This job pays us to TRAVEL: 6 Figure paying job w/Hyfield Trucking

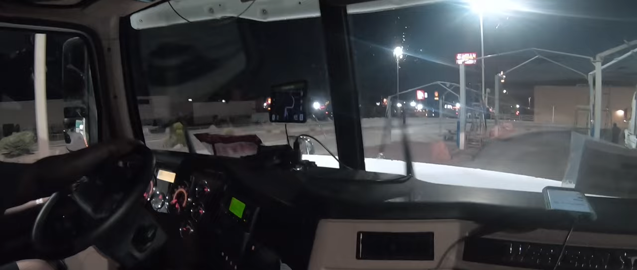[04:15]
What is this? What do they do? Ooh, are you supposed to stop? This is something you were supposed to pay extra for.
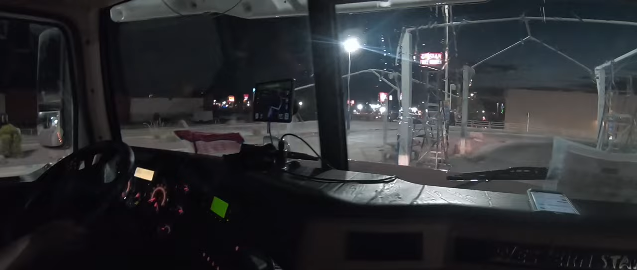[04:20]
So, Hyfield, they cover the classic wash.